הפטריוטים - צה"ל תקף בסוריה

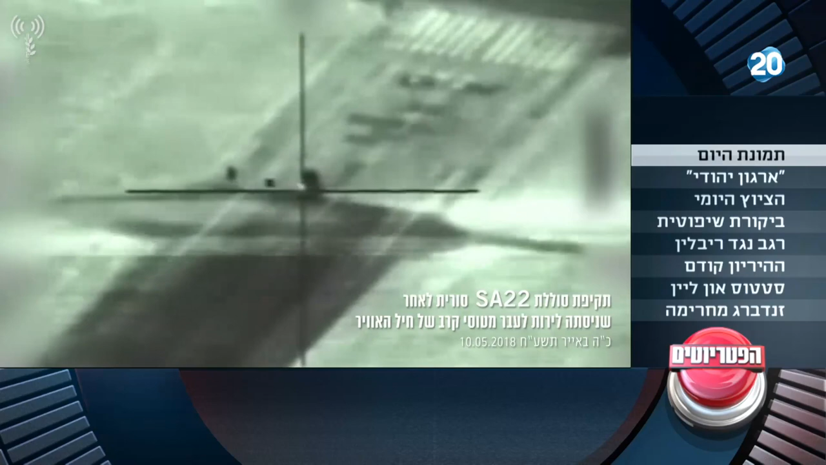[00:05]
ועוד מעט מישהו ירוץ לתוך המשגר, כאילו הוא לא יודע שמגיע הטיל, הוא בדיוק הלך, אולי, אני לא יודע,